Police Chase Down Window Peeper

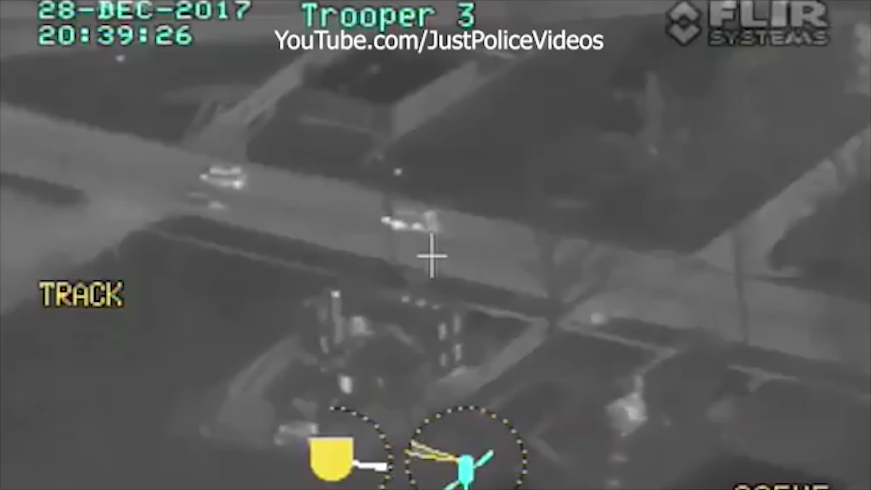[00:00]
They, uh, took off runnin' southbound away from the house. They went in the woods. Nope, they're goin' up behind that car that's, uh, just pullin' the driveway. They just, uh, do a backboard around the house and, uh, they're runnin' back southbound. New westbound. Alright, looks like a rail trail. They're, uh, now runnin' down that westbound.
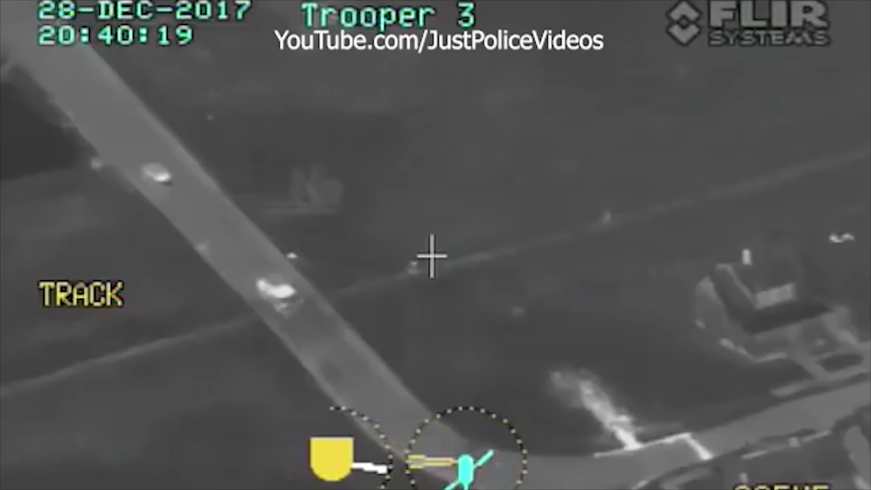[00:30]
One, uh, no. Yeah, two, three, stand by, they're takin' right to custody right now. Sure.